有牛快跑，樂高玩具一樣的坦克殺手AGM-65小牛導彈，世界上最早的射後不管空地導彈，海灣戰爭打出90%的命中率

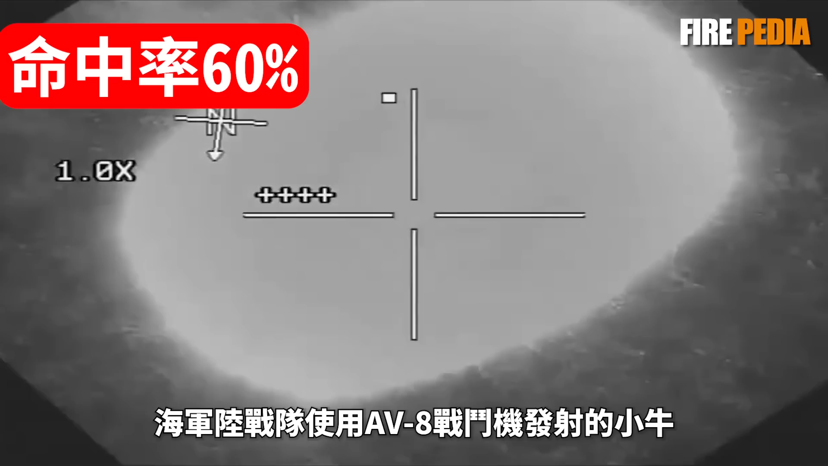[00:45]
牛只有60%的命中率有三分之一的导弹都打空了
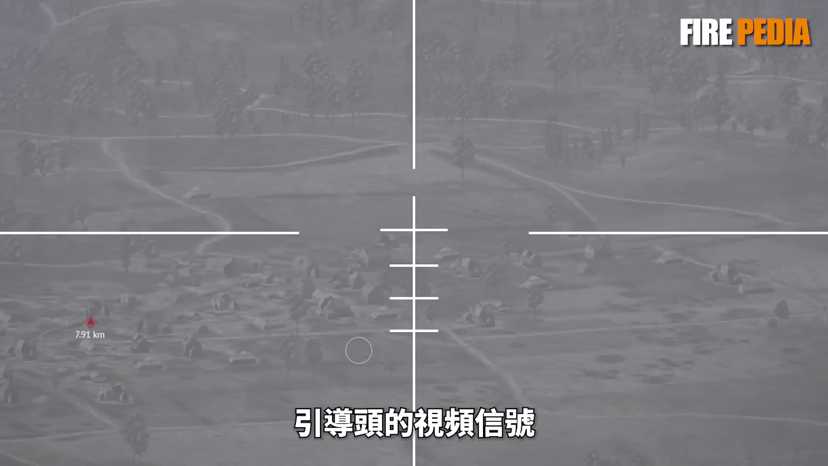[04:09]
导头的视频信号就会传输到飞机座舱的电视萤幕上
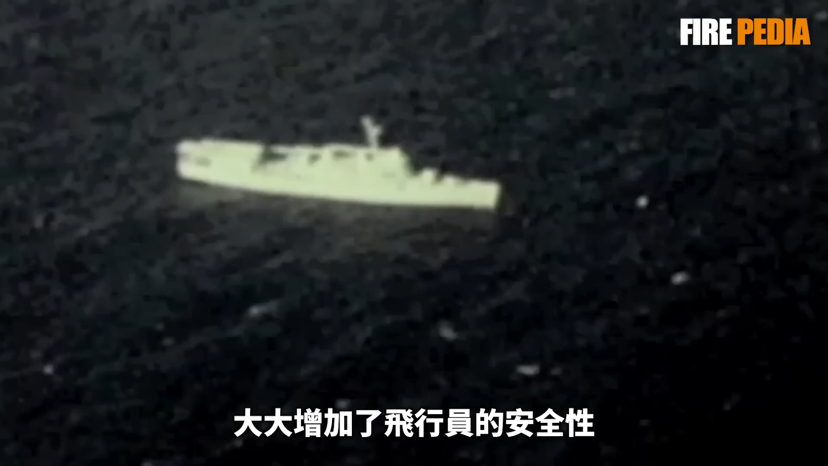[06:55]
增加了飞行员的安全性可谓是划时代的发明那么小牛上的射后不管是如何实现的呢
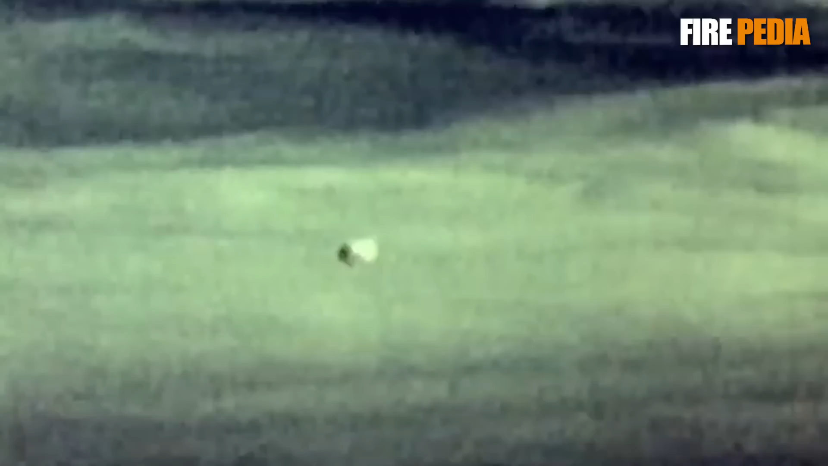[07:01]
接下来让我们回到小牛导弹的制导原理其实小牛导弹的自动制导只是在刚才电视制导的基础上增加了一些自动化元件其中最核心的就是对比度搜索器这是一种简单而
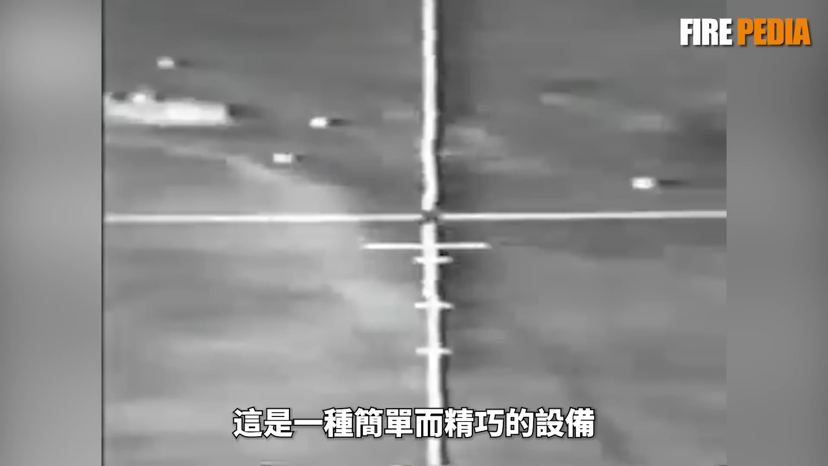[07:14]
精巧的设备而且只需要模拟电路就可以实现
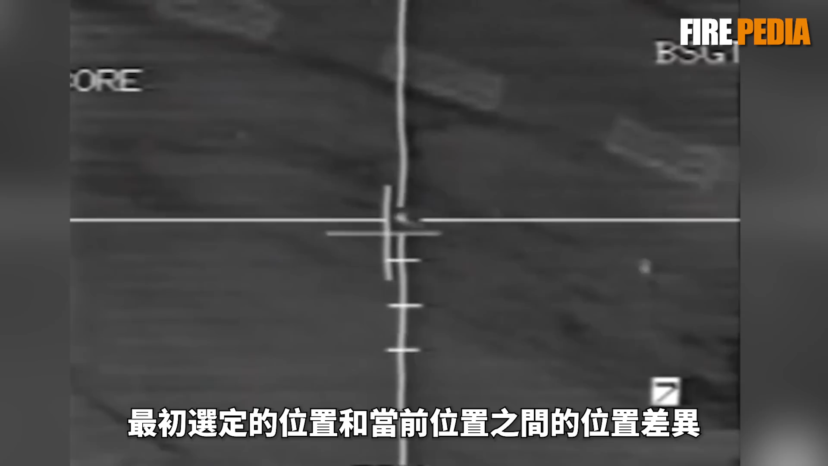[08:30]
选定的位置和当前位置之间的位置差异将作为误差信号输出
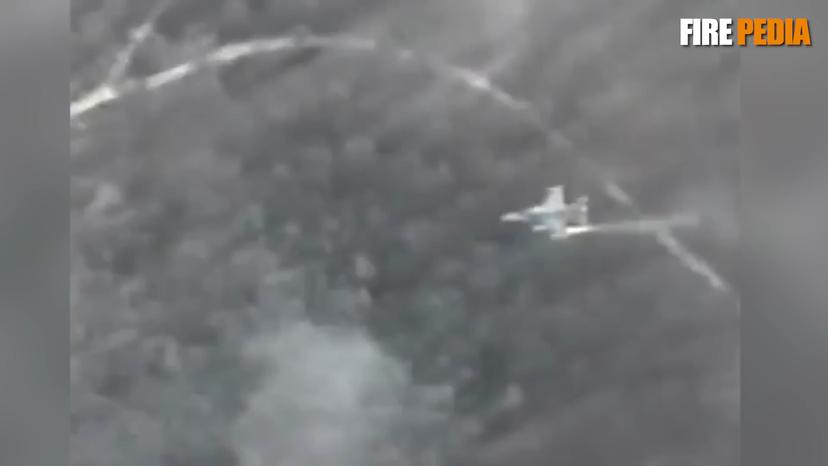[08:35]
该信号被发送到引导头的陀螺仪上命令相机转动让它牢牢地对准目标位置
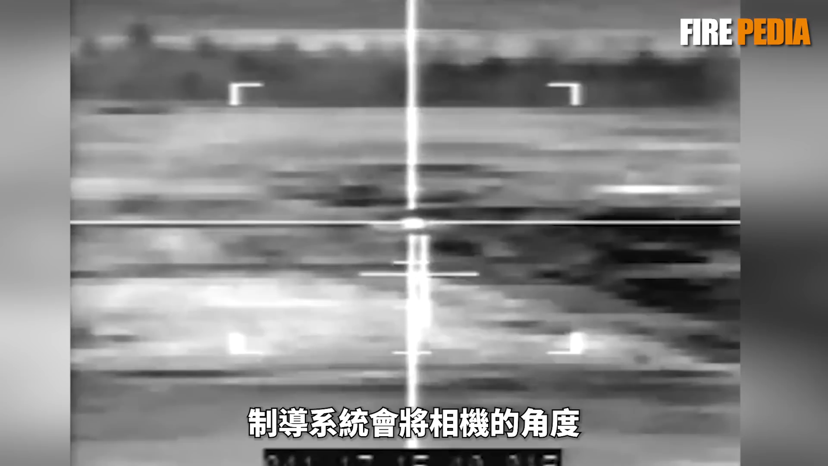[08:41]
制导系统会将相机的角度与导弹主体的角度进行比较并发送指令调节控制面
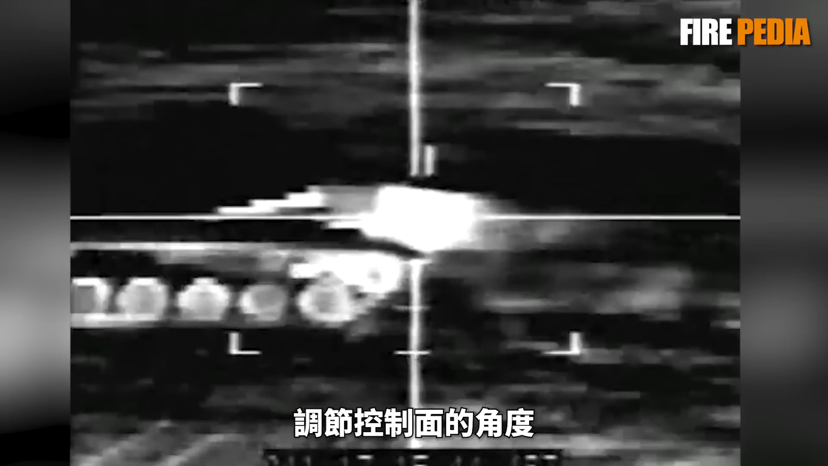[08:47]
的角度使飞行的导弹维持航向一直对准目标
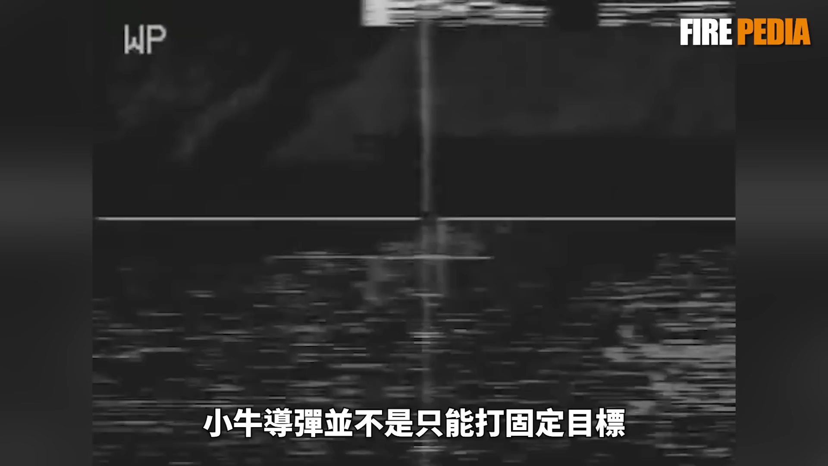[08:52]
而且小牛导弹并不是只能打击固定目标它还可以用比例引导系统自动计算提前量
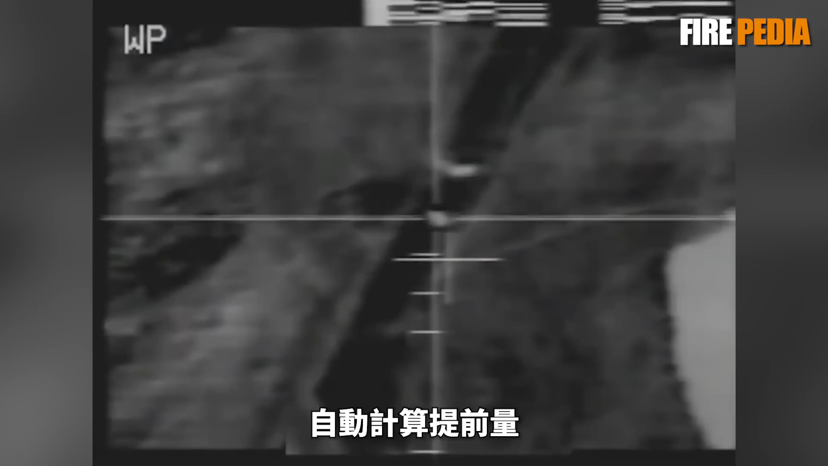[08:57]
跟踪打击移动的目标这种边飞边自动修正的模式给AGM-65导弹带来了极高的精度
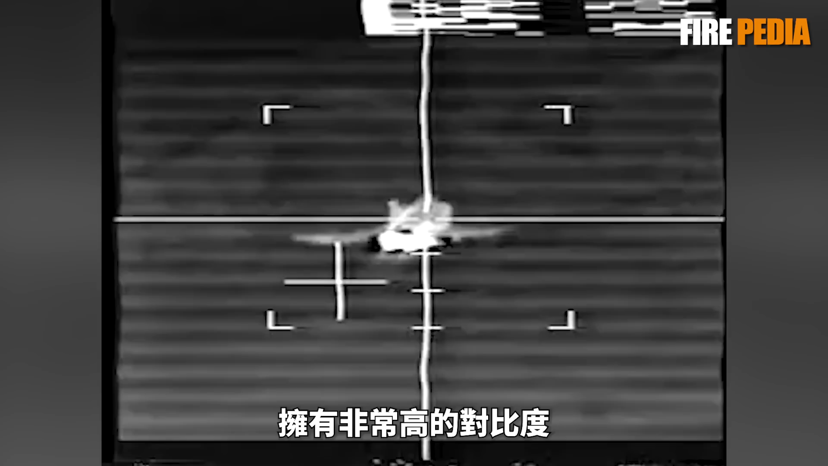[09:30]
小牛上的引导头可以轻松的锁定并追踪这个目标
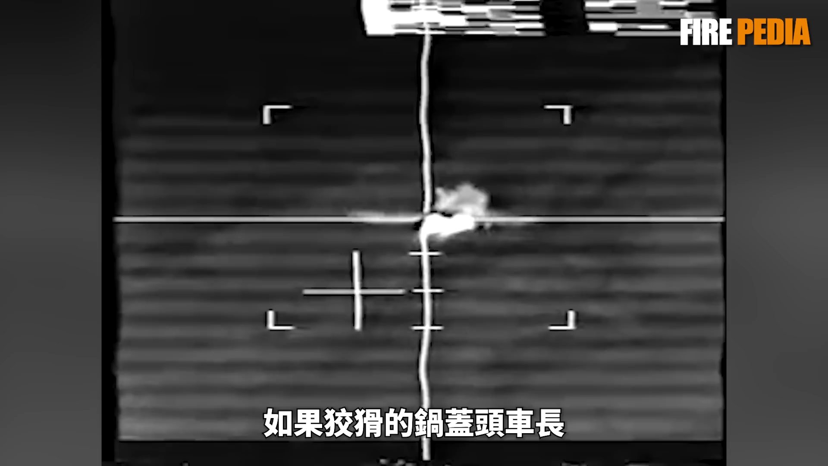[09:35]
但是如果狡猾的锅盖头车长发现了远方飞来的攻击机
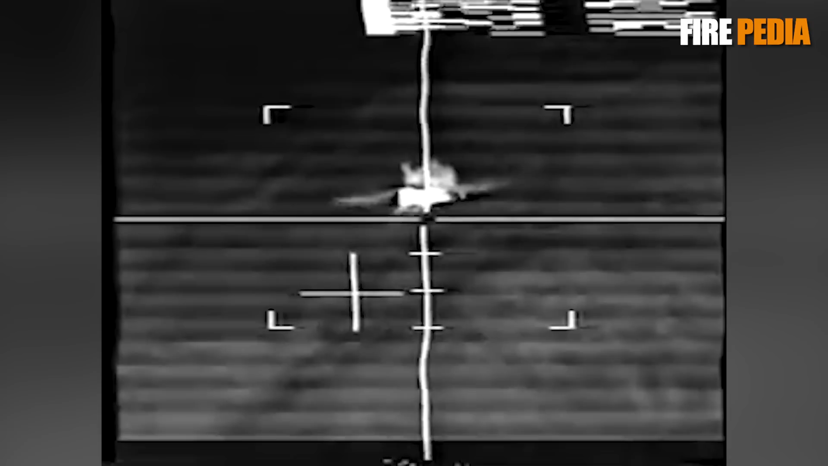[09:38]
一脚油门使离道路钻到灌木丛或者是树林中小牛就会发出疑问
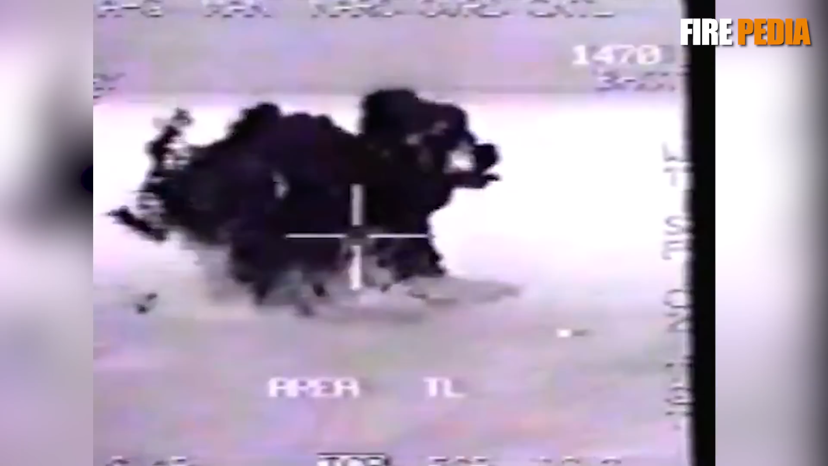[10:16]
第二红外光成像往往具有良好的对比度尤其是树叶和草等具有强烈的反射红外光的特性
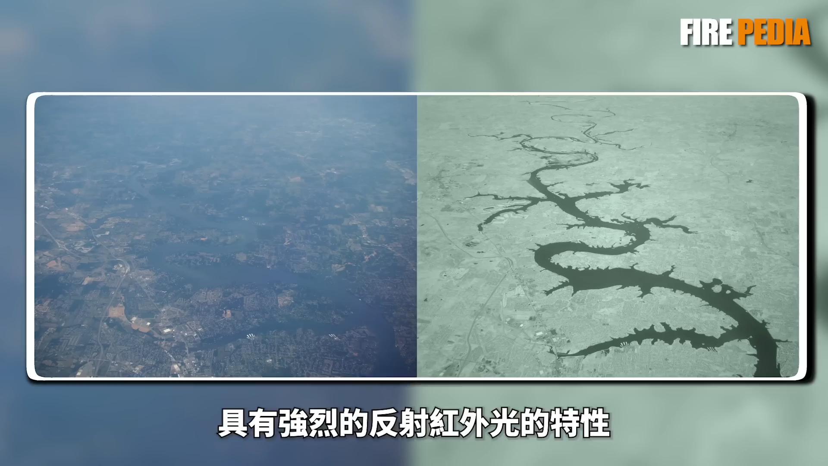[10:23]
在红外摄像的镜头下会变成一片雪白
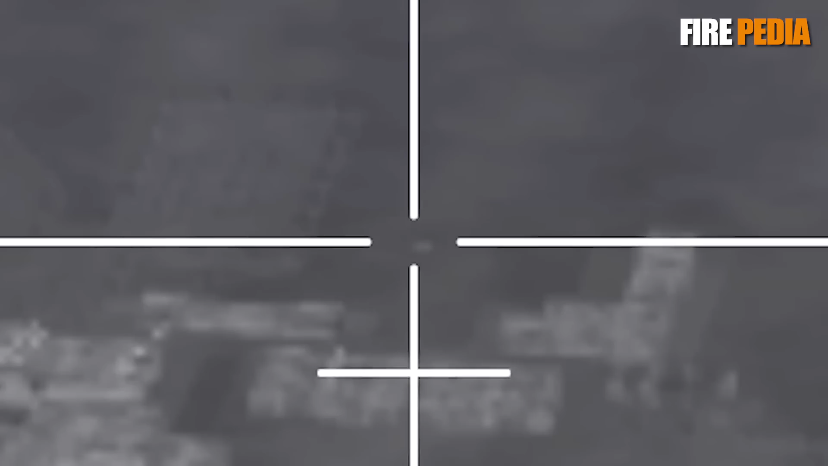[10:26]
而在东欧大平原上一片雪白之中黑漆气的苏联坦克是绝对不可能逃得掉的
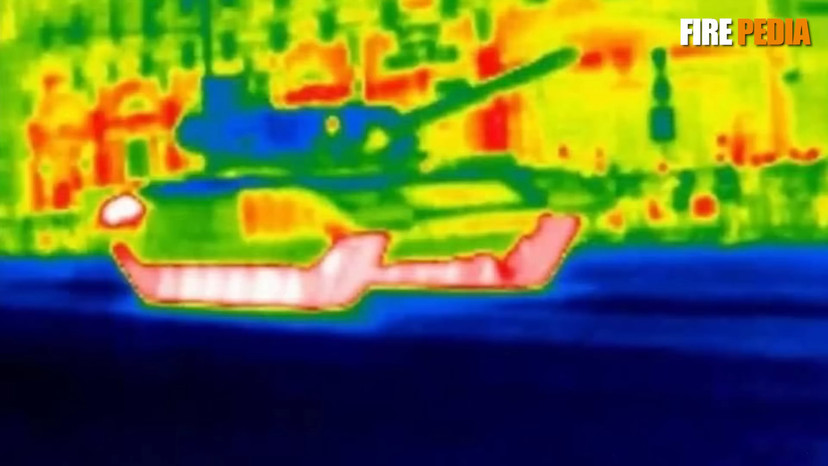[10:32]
第三坦克等车辆的引擎在工作的时候会自然的向外释放热量其中很大一部分是以红外线的形式
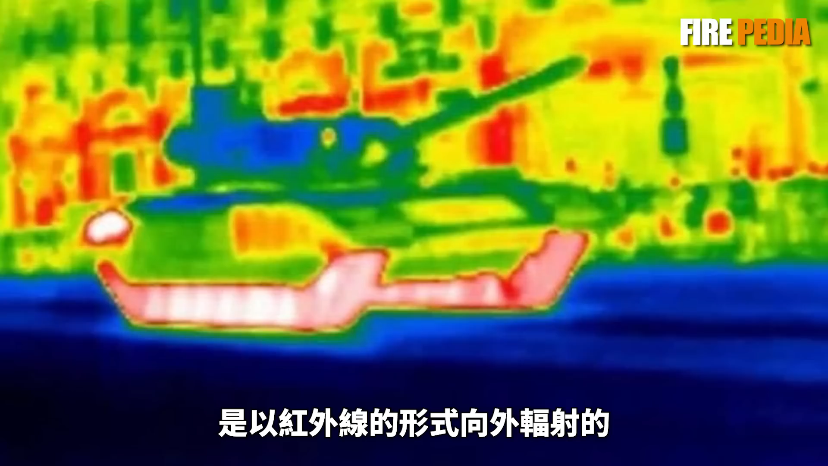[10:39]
向外辐射的而这部分红外线会让坦克像是黑夜里的太阳一样显眼
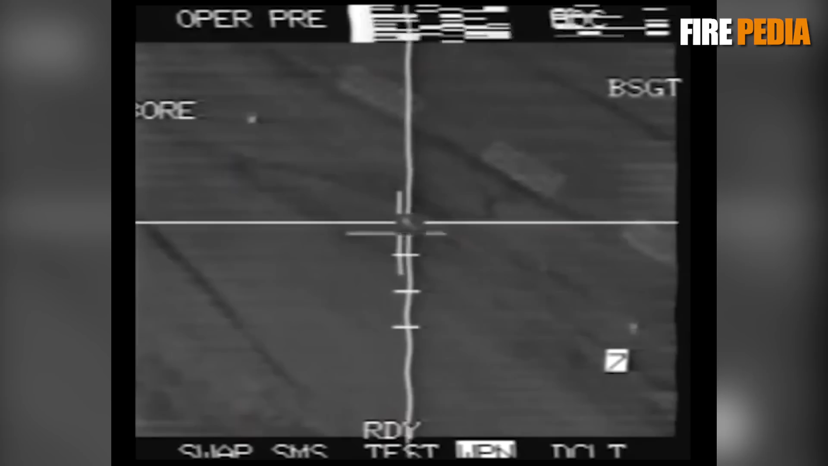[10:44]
当然了红外引导头也不是没有缺陷20世纪70年代的时候这种红外视频管才刚刚诞生不
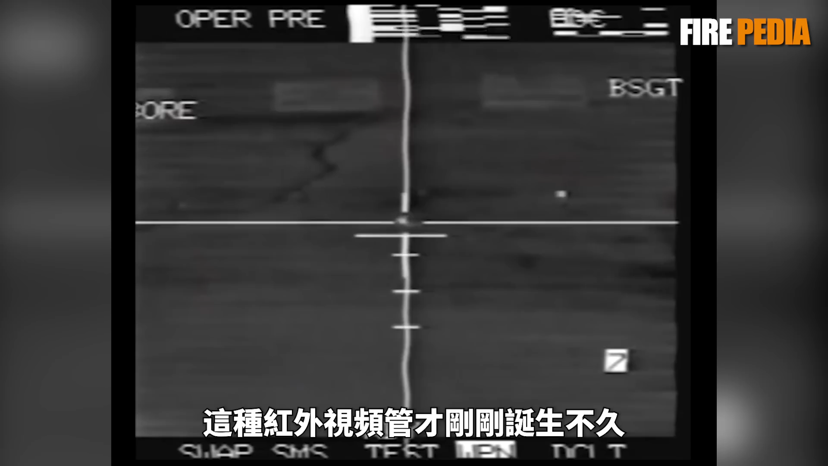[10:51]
久成本自然居高不下因此当时的美军飞机必须携带有两种类型的小牛导弹
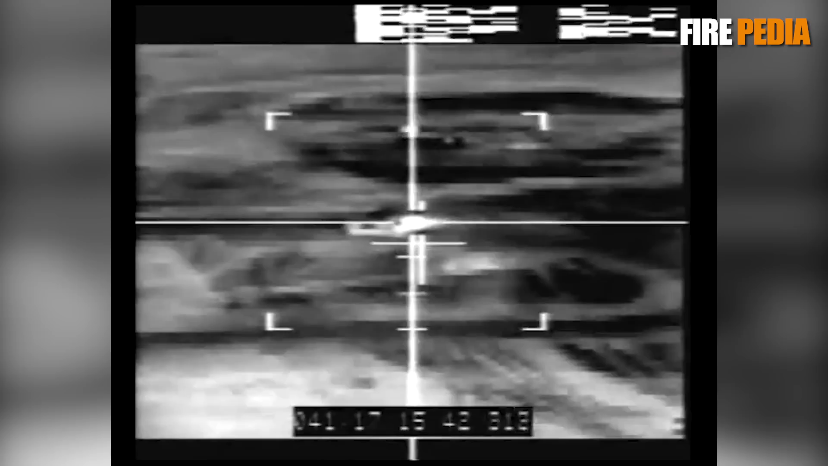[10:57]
一种是用于攻击车辆的红外导弹另一种则是用于攻击桥梁等其他目标的可见光导引头导弹